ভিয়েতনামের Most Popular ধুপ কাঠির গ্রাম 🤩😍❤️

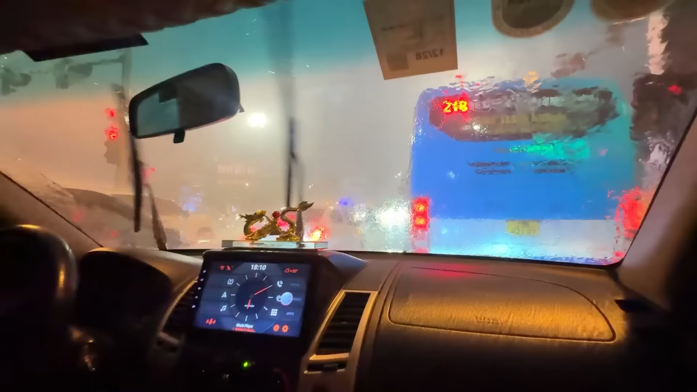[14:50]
এই হচ্ছে ভিয়েতনামের ওয়েদার, মানে যখন তখন 360 টার্ন হয়। কি বৃষ্টি শুরু হয়ে গেল হঠাৎ করে।
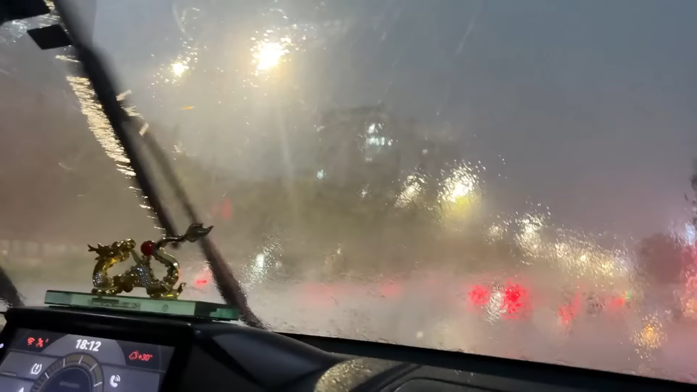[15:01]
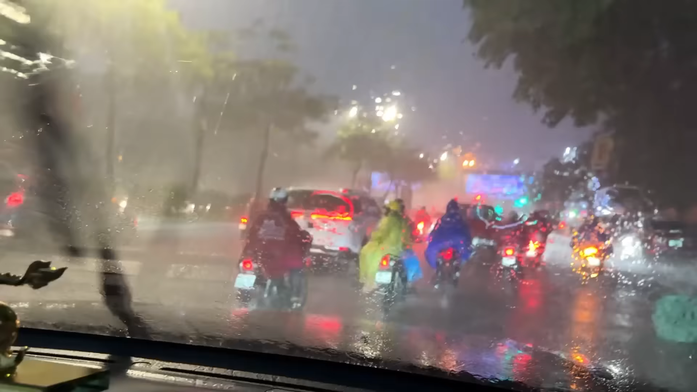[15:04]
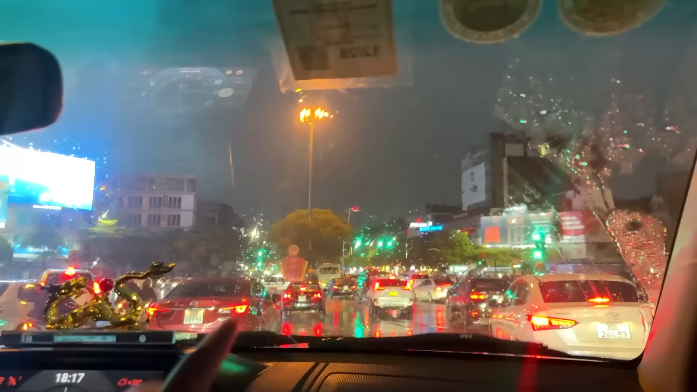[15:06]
হানয়ে টলেস্ট টাওয়ার লোটে, ওই যে দেখা যাচ্ছে এখান থেকে।